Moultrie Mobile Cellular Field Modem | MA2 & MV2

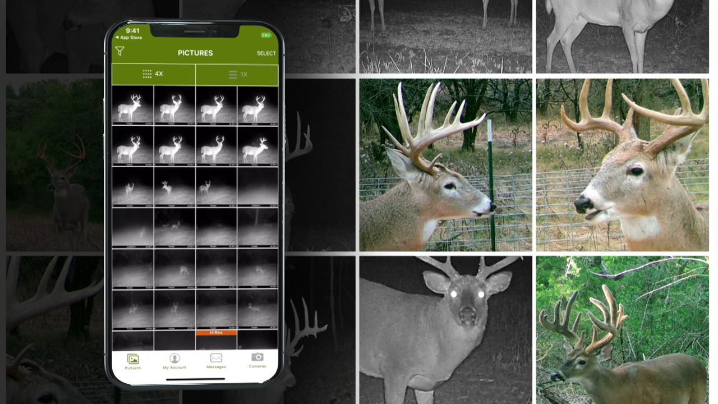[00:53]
Get the ultimate accessory for your Moultrie game camera and start receiving your images on your phone, anytime, anywhere.